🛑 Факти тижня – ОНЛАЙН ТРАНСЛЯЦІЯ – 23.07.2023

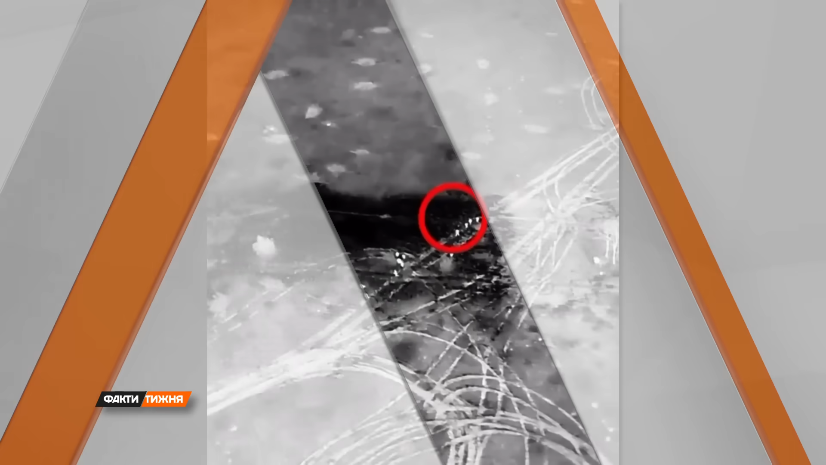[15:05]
Це відео – одне з перших підтверджень.
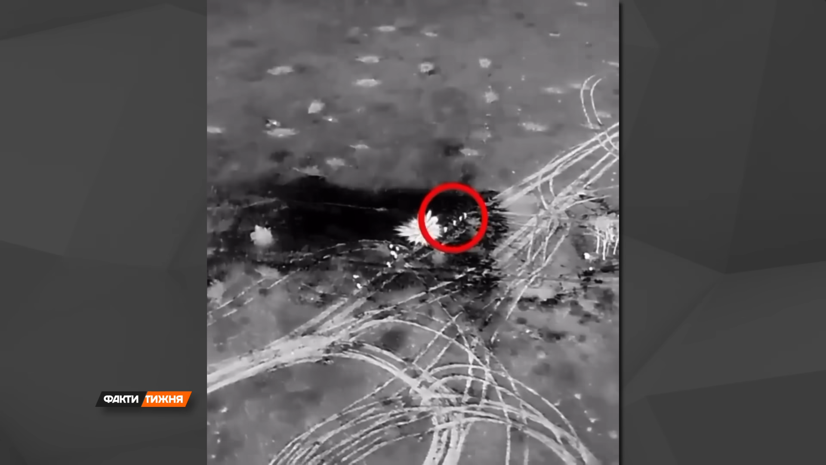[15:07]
Десь на Донеччині ЗСУ вдарили по скупченню окупантів.
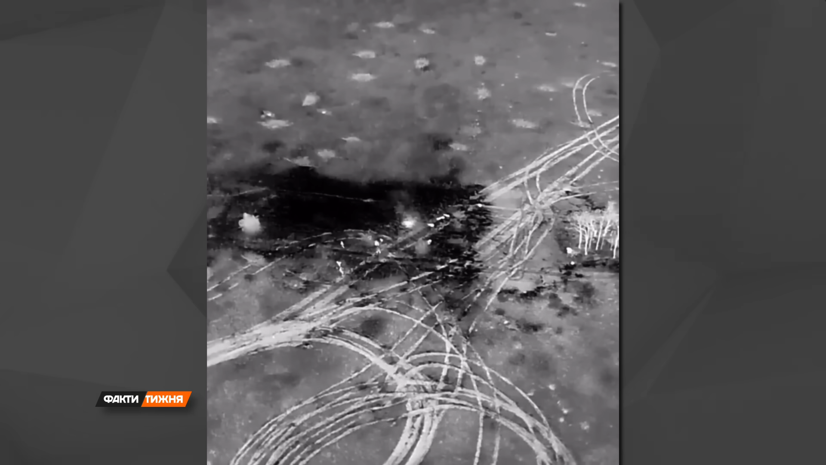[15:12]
Картинка яскраво демонструє, чому вони настільки важливі. Ось така вогняна злива, яка накриває чималу площу – це розрив одного касетного снаряда.
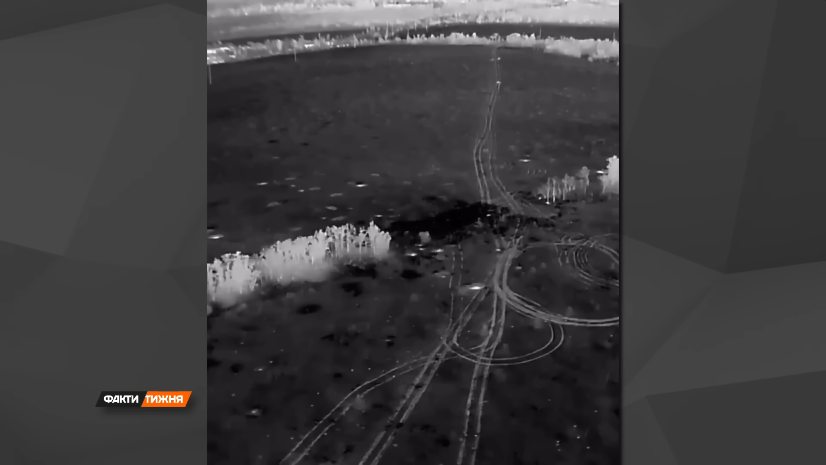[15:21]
А уявіть, якщо по росіянам прилетить тисяча таких боєприпасів або десять тисяч. Касетна зброя неймовірно ефективна для знищення саме живої сили ворога,
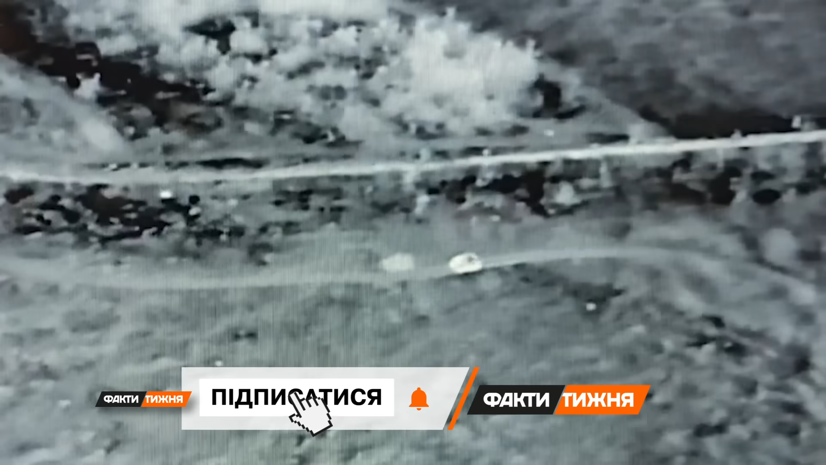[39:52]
По дорозі до ворожих позицій рухається БМП Бредлі, всередині якого прямував на завдання відомий український режисер та військовослужбовець Олег Сенцов.